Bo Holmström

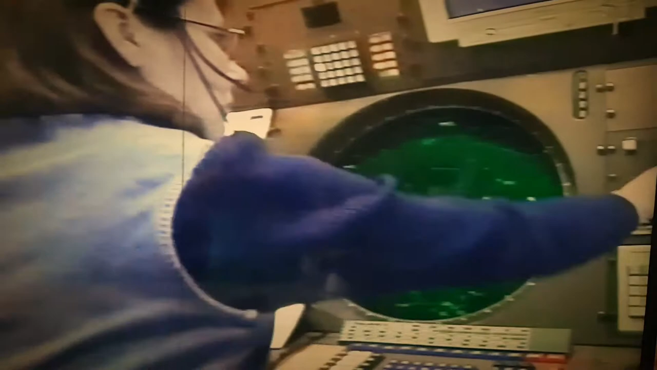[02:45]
De räknar med 5% mer flygplansrörelse varje år, år efter år.
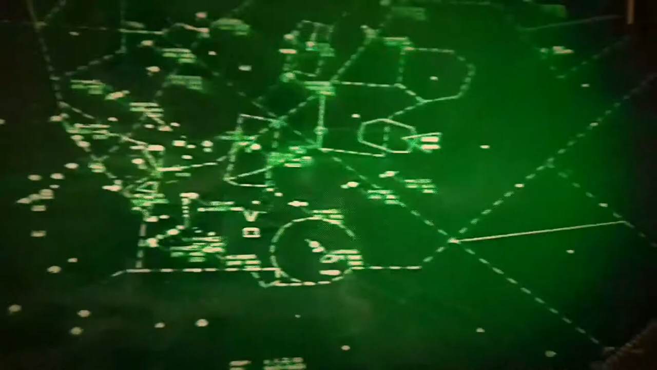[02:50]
En del av planen de följer här ska till eller från Kastrup.